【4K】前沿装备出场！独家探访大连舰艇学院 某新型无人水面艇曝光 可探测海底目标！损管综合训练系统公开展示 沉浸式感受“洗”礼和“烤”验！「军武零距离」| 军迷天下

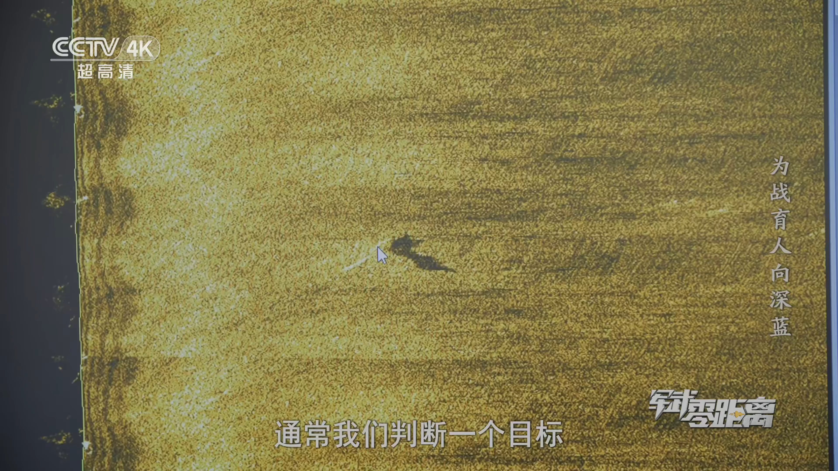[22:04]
通常呢，我们判断一个目标是不是一个危险目标，主要一般是从三个方面来进行判断的。
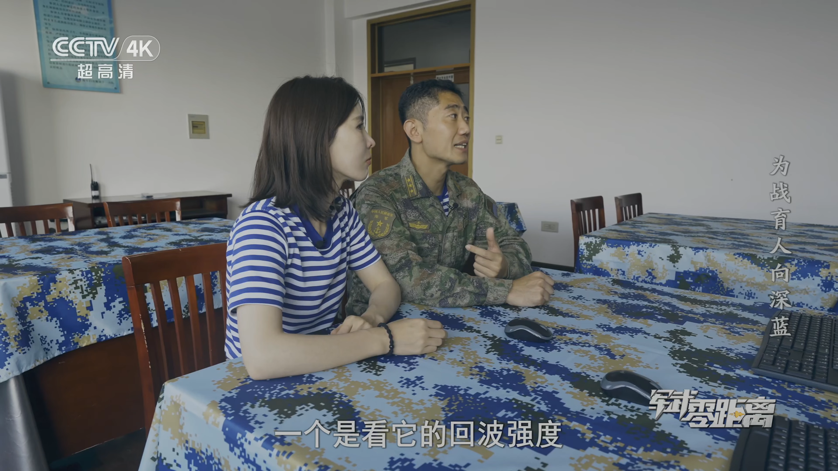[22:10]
一个是看它的回波强度。第二个呢，要看它的外部形状。再有呢，就要测量它的尺寸大小。主要是从这三个方面，这是也是声呐图像辨别时的一个非常重要的三个环节。
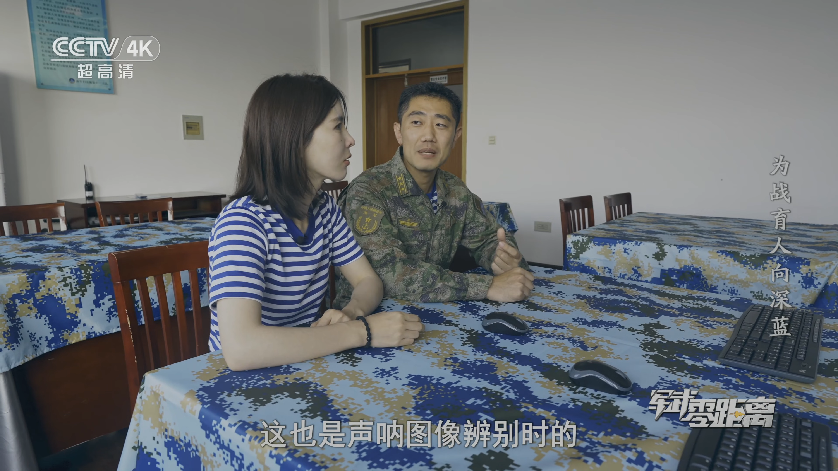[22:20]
那我能不能找一下这一片海域现在有没有？ 可以试一下。
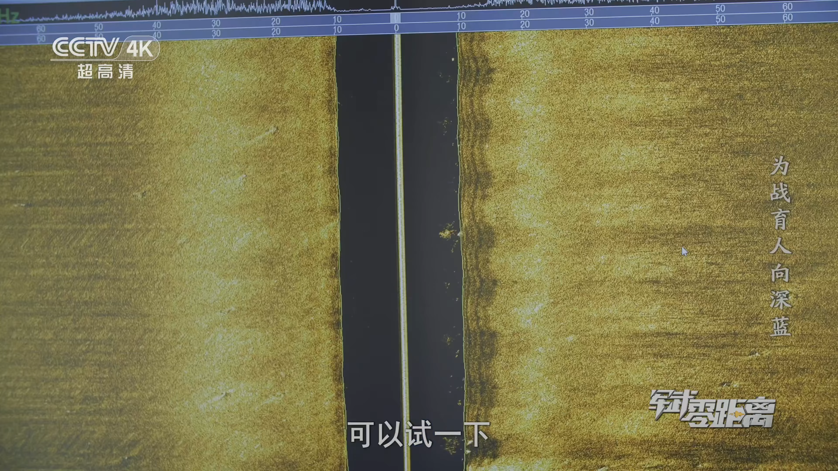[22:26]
我现在找一个比较明显的回波，这个吧。
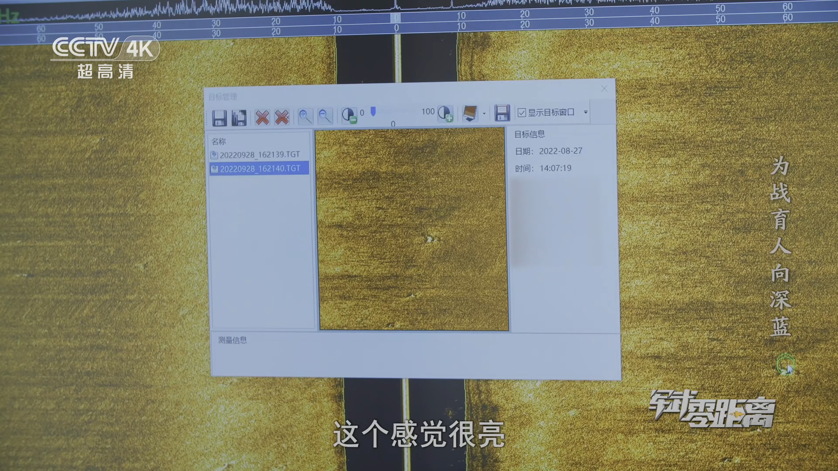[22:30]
这个感觉很亮， 回波是很强的。我来核对一下这个目标是不是我们预先布设的。 好， 动量动量动量叫， 动量动量动量形象。